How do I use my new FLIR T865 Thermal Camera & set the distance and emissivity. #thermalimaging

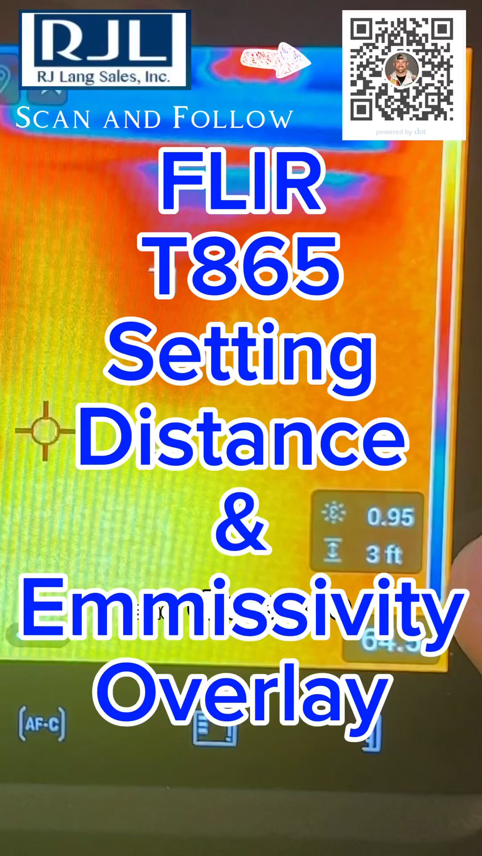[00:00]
Hey, what's going on everybody? This is Ron Jordan over at RJ Lang Sales and I wanted to show you a couple different settings inside of FLIR cameras.
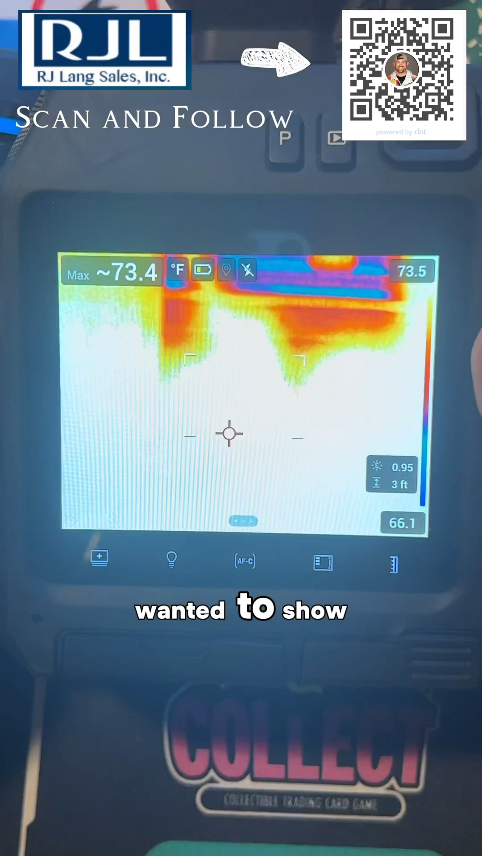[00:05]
On screen: max 73.4°F
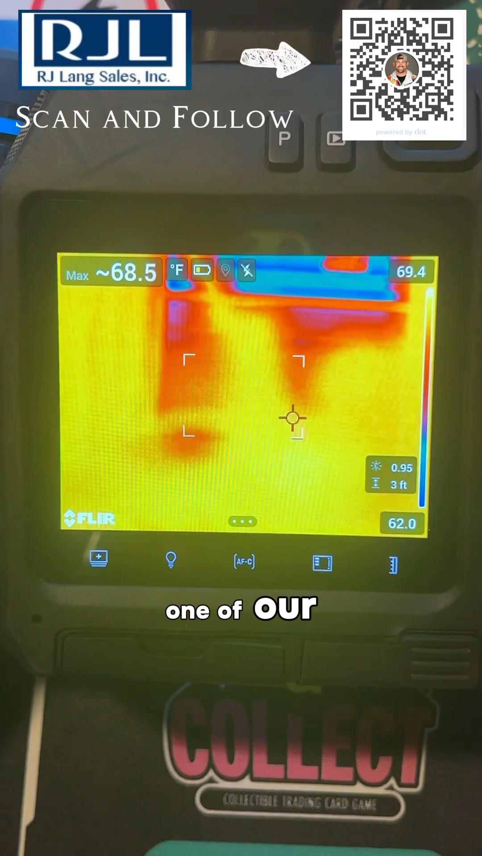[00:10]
On screen: max 68.5°F
This is the T865, one of our newest cameras, has a dual field of view. What you're going to notice down here is emissivity and distance.
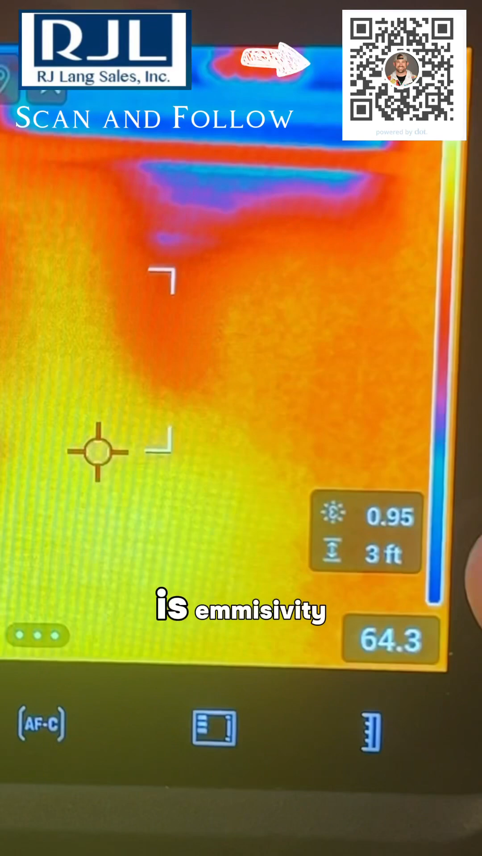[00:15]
So that doesn't typically show up, however, they're two of the most important pieces of information that you need and I'm going to show you how to configure this to show on your screen.
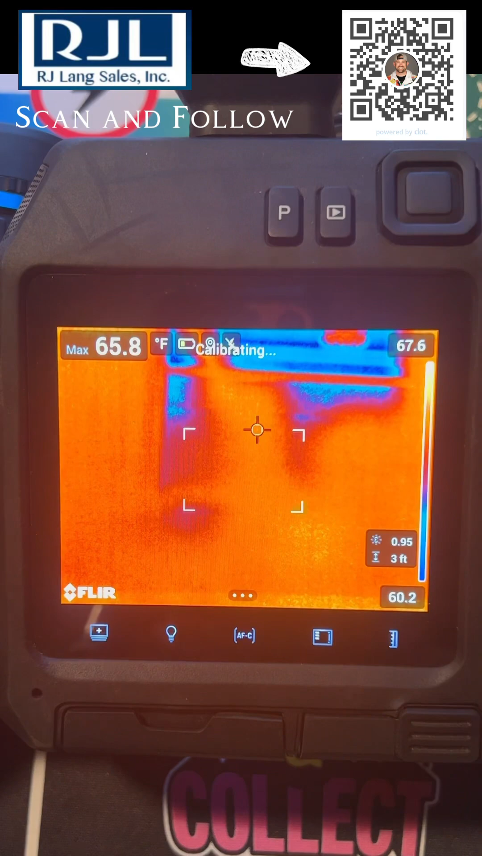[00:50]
On screen: max 65.8°F
You can see your distance and your emissivity.